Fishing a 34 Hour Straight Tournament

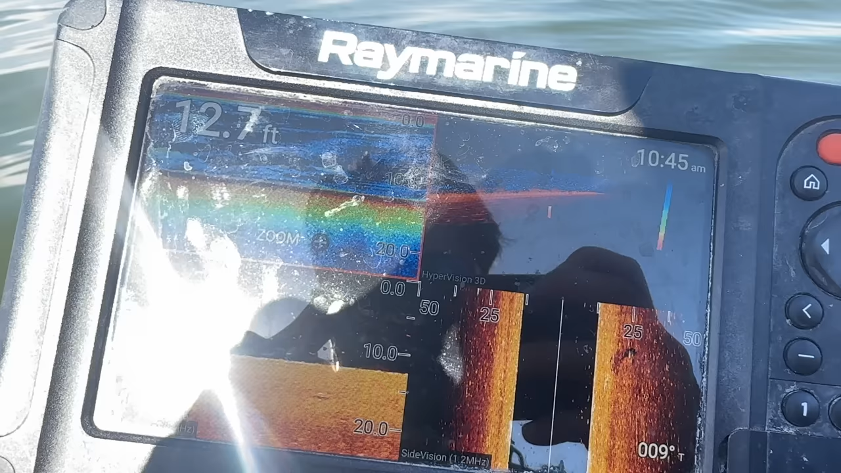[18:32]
On screen: depth 12.7 ft
So much activity, tons of bait. I'm sure there's bass in there. And right now, almost 11 a.m. Only 6 hours into our 34-hour tournament, and I've got 2 squeakers on the scoreboard.